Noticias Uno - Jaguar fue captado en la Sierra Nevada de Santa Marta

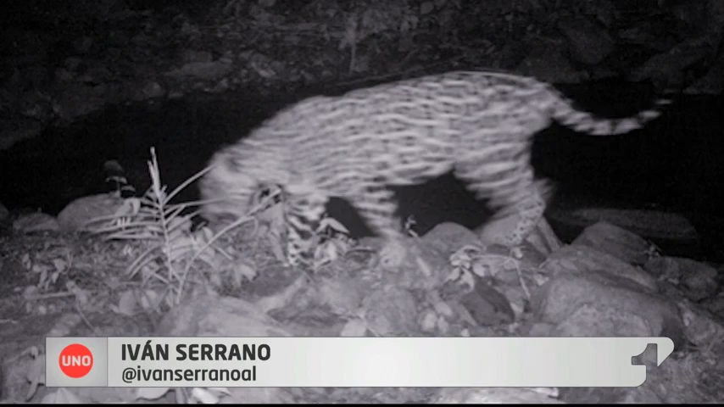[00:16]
En él se va a un jaguar en la noche en la Sierra Nevada de Santa Marta.
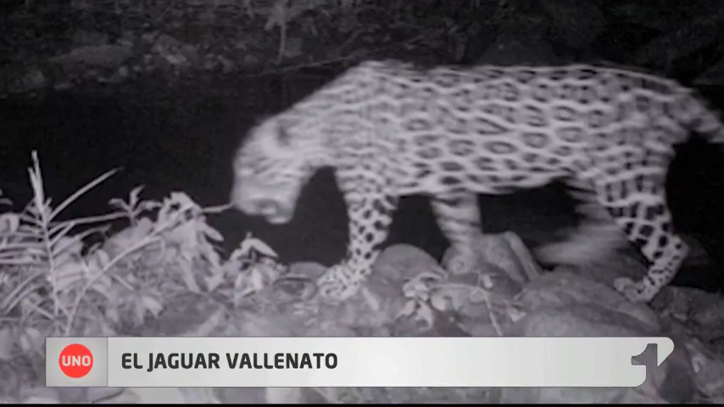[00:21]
Es la primera vez que una cámara registra la aparición de este magnífico felino en territorio arroaco.